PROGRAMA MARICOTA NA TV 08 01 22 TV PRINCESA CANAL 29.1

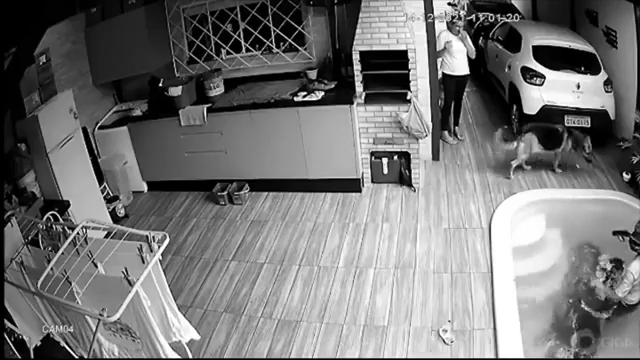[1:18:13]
E esse carro, como é que sai daí? Ah, mas a saída é pra frente, né?